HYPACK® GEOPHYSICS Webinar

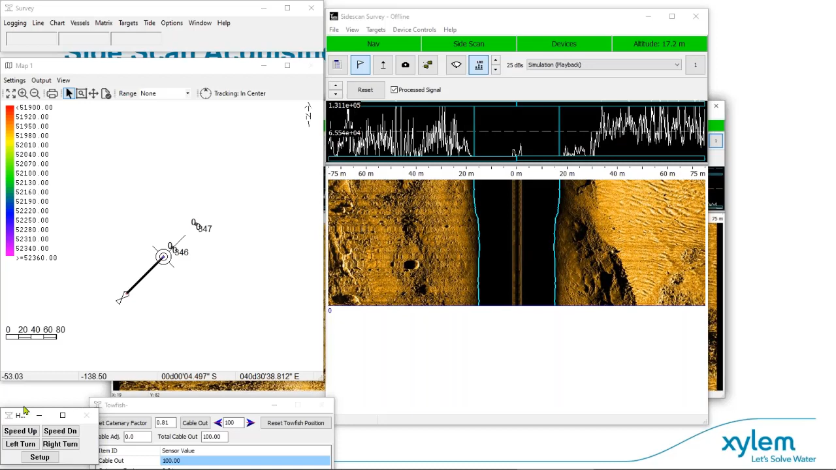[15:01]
and the towfish device. And on the right, I have the side scan waterfall.
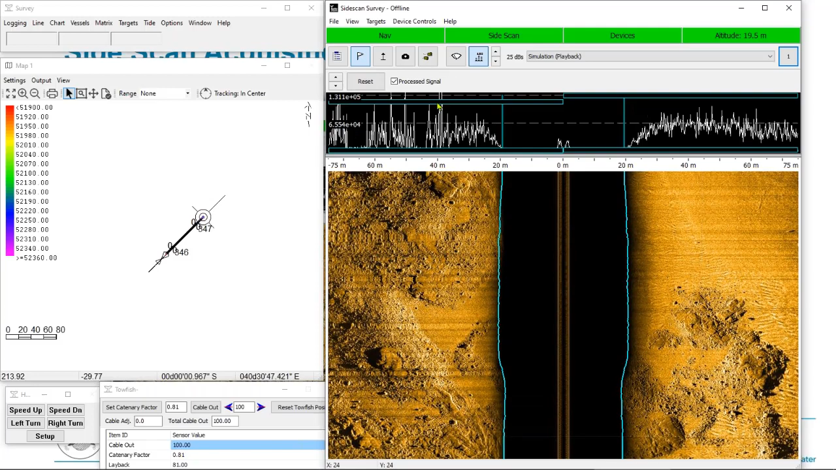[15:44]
If I drag that way down, you can see that the starboard, the port side has gotten a lot brighter. And if I drag that back up, you can see it gets dimmer. I like to position these so that the tops of the peaks of the signal are just clipping beyond it. And if you want to, you can even drag the bottom slider up, and that will set your dark levels.
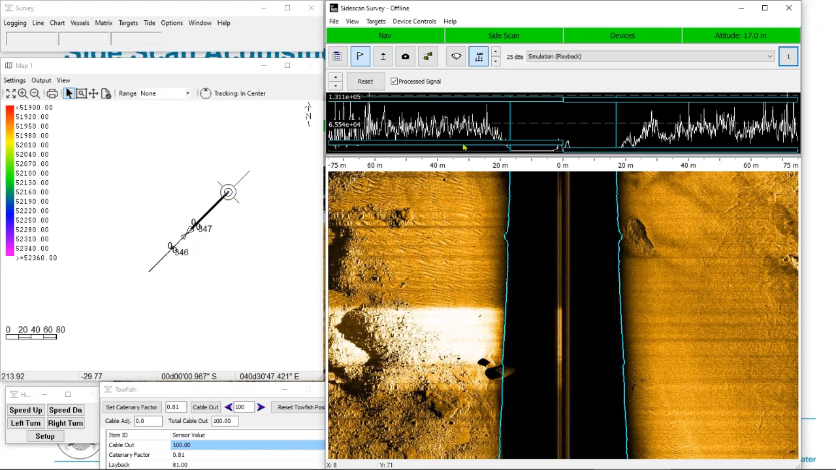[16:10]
So you can bring out your shadows a little more. If you see something interesting in your waterfall, you can double click on it to make a target.
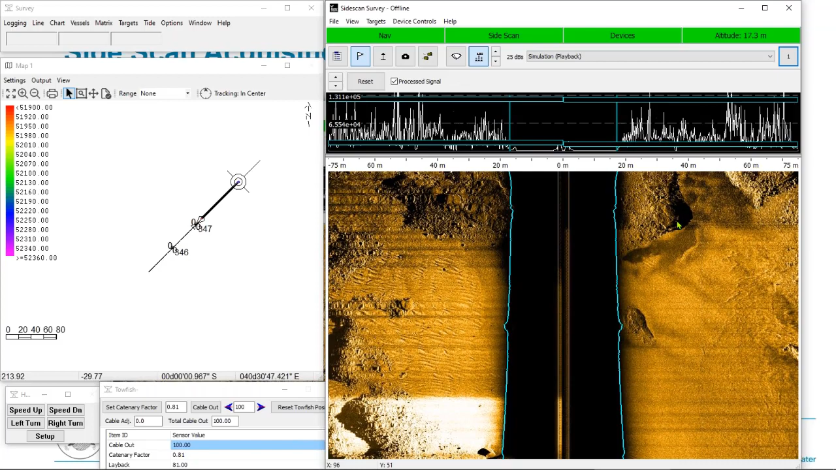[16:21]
And that will bring up our target window. In here, you can zoom in on your object if you'd like. You can also retarget if you find that your target was off a little bit. So you click the retarget button and click again in this window.
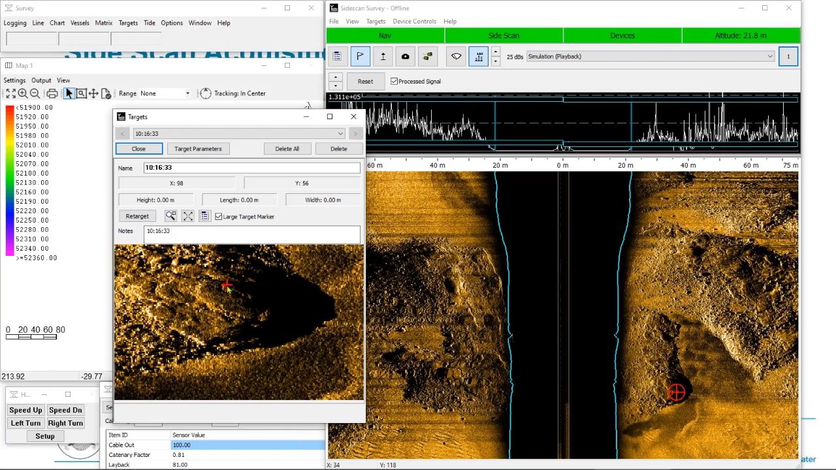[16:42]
It will move the target. If the target indicator is covering your object, you can check this little box or uncheck it. And that will turn it into a smaller indicator. So you can see the object more clearly. If you zoomed in too far, you can click zoom extents, which will pull out to show both the port and starboard sides. And you'll notice this is a slant range corrected image. So it is removing the water column.
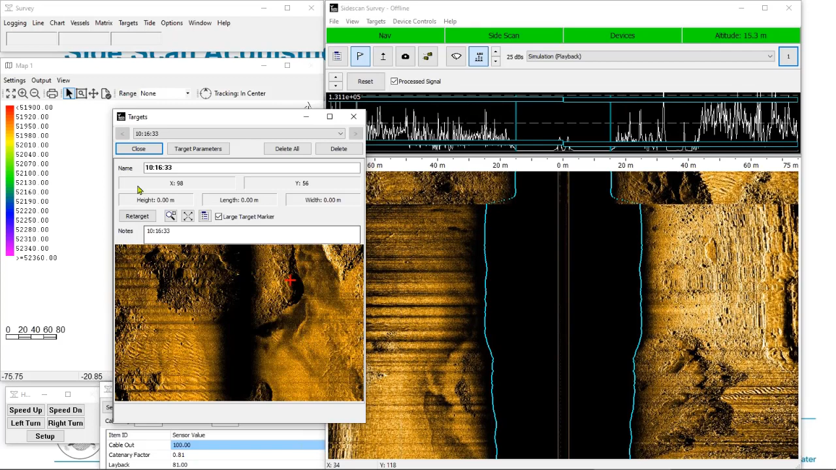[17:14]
If I mark a target again, on the left here, you can see a little target indicator has appeared next to our towfish. So targets marked in the waterfall will appear on the map on the left.
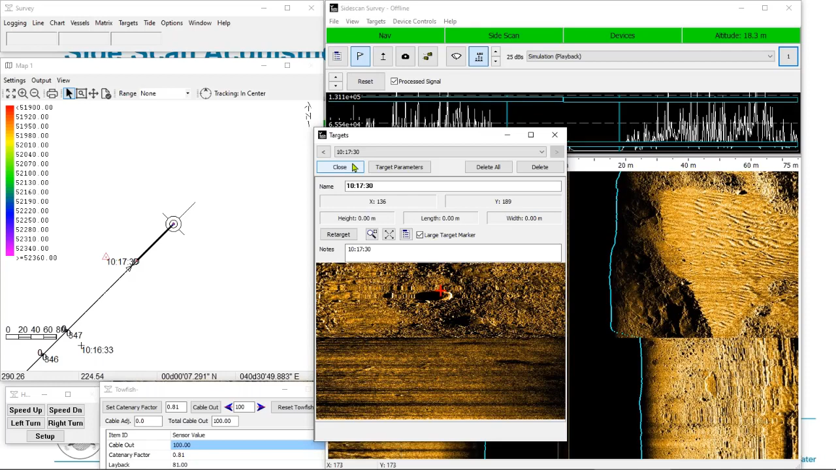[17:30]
If I click on options, this brings up the options window. Included in here are a number of color options.
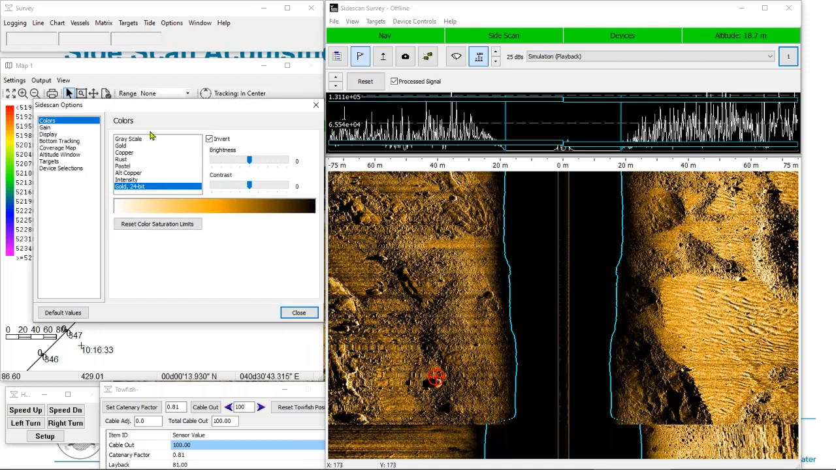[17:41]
So you can choose between different colors. I recommend the gold 24 bit color. You also have a few color options in here to adjust the brightness and contrast. Next is the gain menu. So we can apply gain to our image as
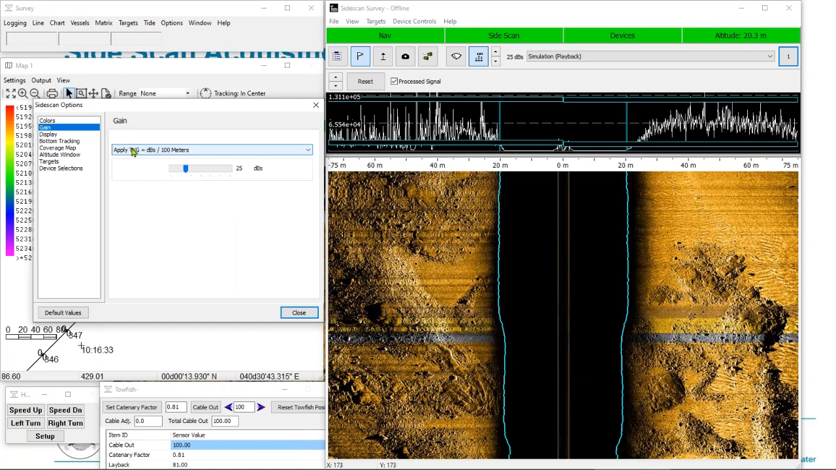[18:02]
you'll need to brighten your image as the sonar paying returns through the water. So if I set this to none, you can see we have a pretty dim image.
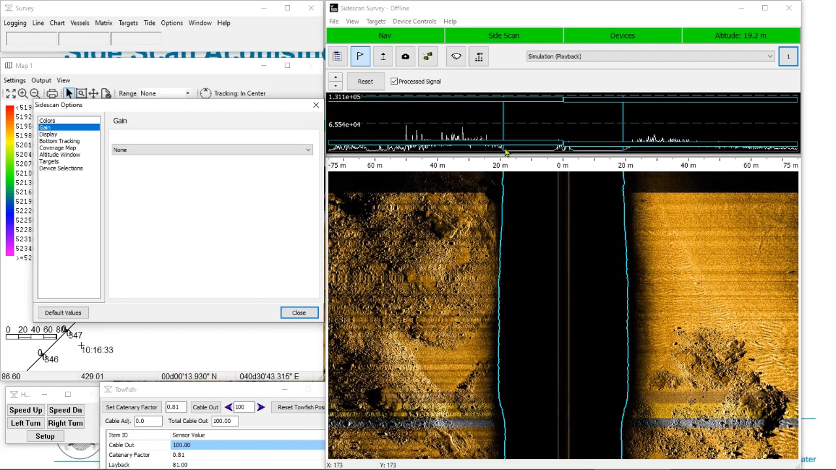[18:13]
I can also select auto TVG, which is sort of a one click one and done option to get a quick gain that works really well. If you drag the sensitivity slider up, you'll make a brighter image. And if you drag it down, you'll make a dimmer image. I should mention now, if you make any changes in this window, they are not recorded to the file.
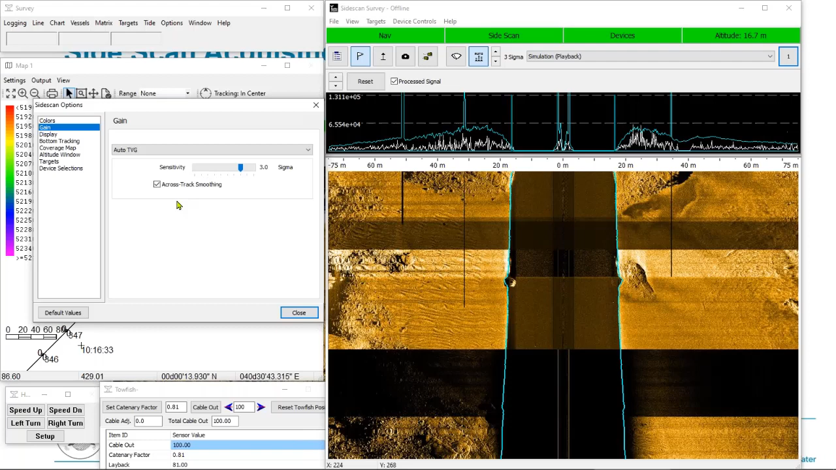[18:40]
So you don't need to worry about accidentally setting your gains incorrectly and ruining your data. All the data we saved is not modified as it comes from the sonar.
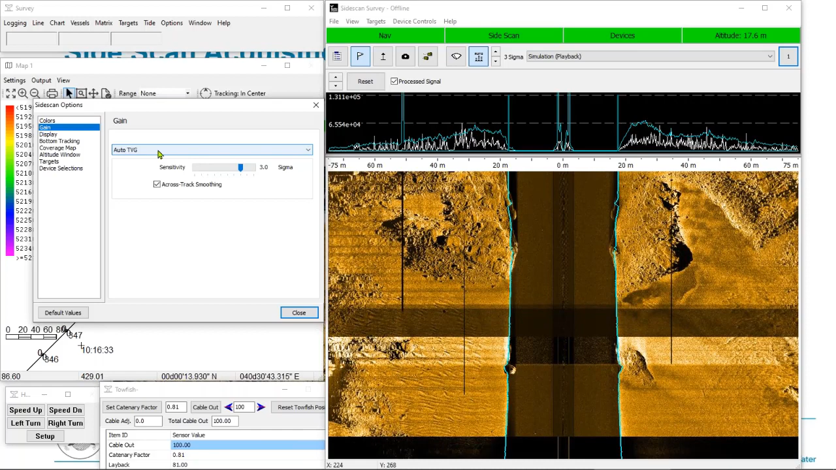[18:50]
And this is the other option I was using, the decibels over 100 meters option. So if I drag this all the way up, you can see our signal graph has lost the data. So if I click the arrow, I can move it down so I can see the data.
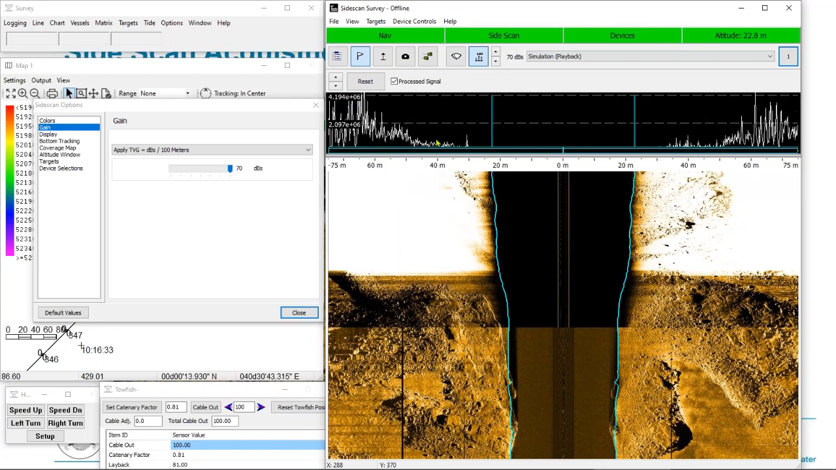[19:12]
Ignoring the waterfall, just looking at the signal graph, I can see that the ends of our swath are curving up as if the signal graph is smiling. We want to make that graph so that it appears mostly flat.